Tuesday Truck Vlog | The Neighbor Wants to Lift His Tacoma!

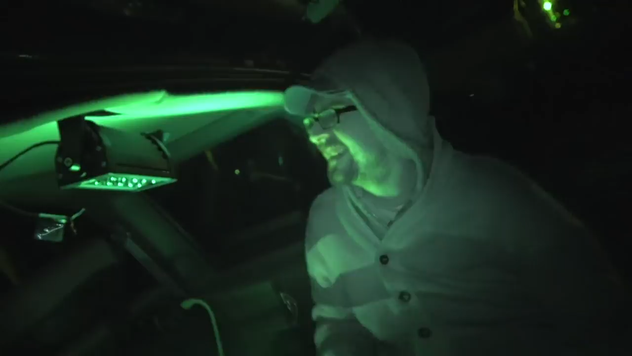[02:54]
She's almost done. This night shot is something else.
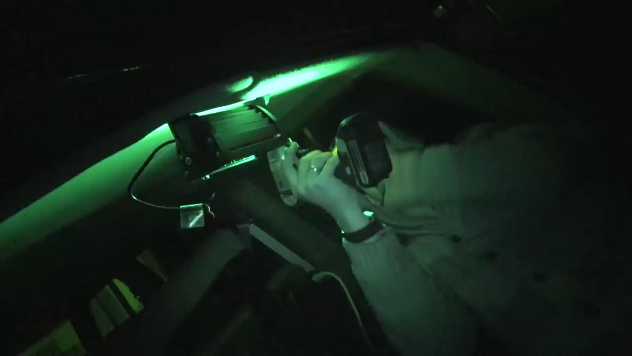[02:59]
I can see everything you're doing, even without that light. I can see better than you can see. Well, and then I can see too.